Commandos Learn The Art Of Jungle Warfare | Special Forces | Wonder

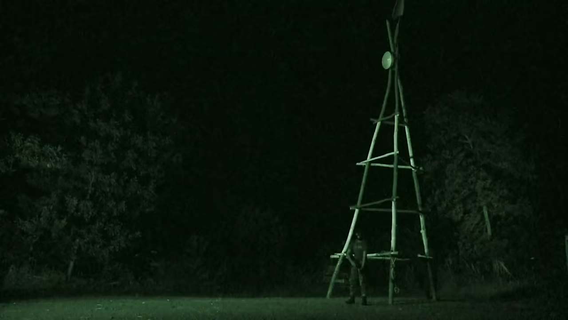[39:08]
Their mission, to destroy a heavily guarded communication tower
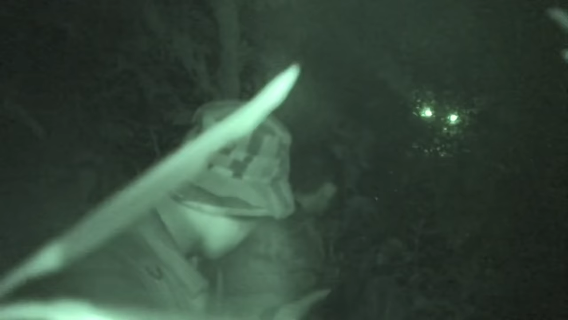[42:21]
At 4:45 a.m., the assault team reaches their target.
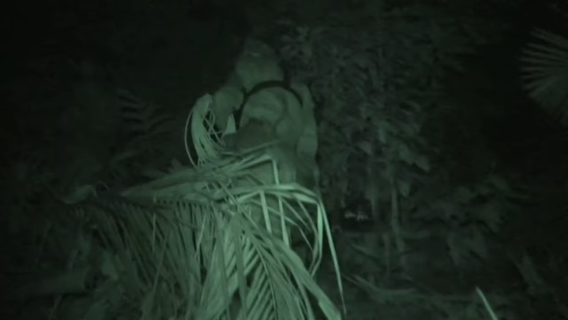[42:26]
They prepare the attack and the explosives. Di sini dia akan perhatikan gerak geri musuh.
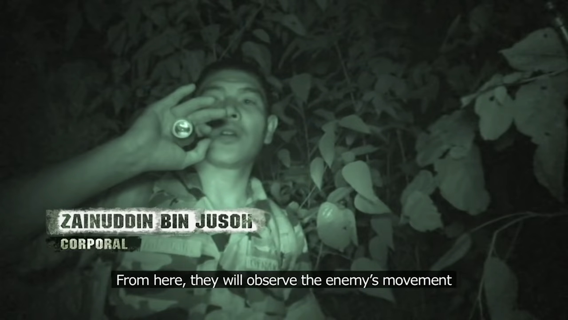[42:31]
Okey, apa musuh akan buat?
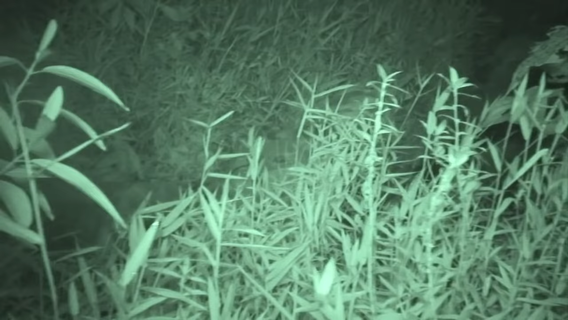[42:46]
Five a.m. strike time. They begin to approach their target.
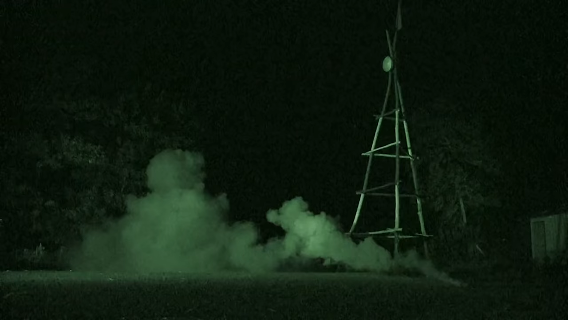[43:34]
A smoke grenade heightens the confusion.
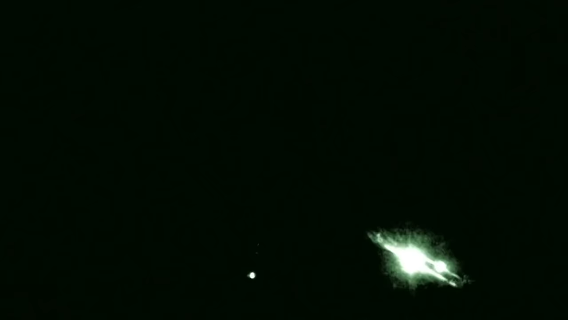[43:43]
Flares are a signal for help by the enemy.